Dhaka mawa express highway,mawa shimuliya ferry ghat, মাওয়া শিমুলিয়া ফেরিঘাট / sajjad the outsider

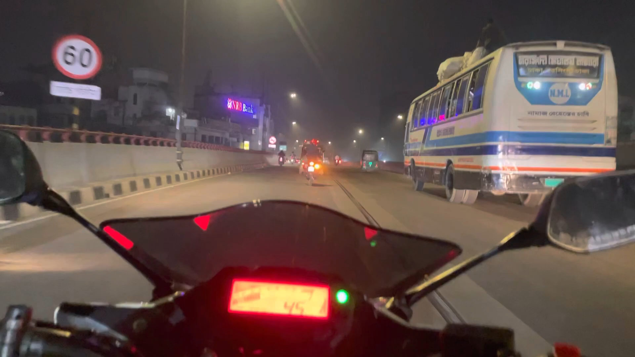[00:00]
Hello everyone, assalamu alaikum. Welcome to my another video. So video title dekhe obosshoi apnara bujhte pachhen kothay jacchi. So ei muhurte amra achi hocche Honey Flyover, to jacchi hocche Mawa. Ar amra total bike achi hocche tinta bike amra 6 jon. Ar Mawa jawar mul uddeshoi hocche ilish mach, ilish khawar jonno. So sathi thakun, ekta thakun.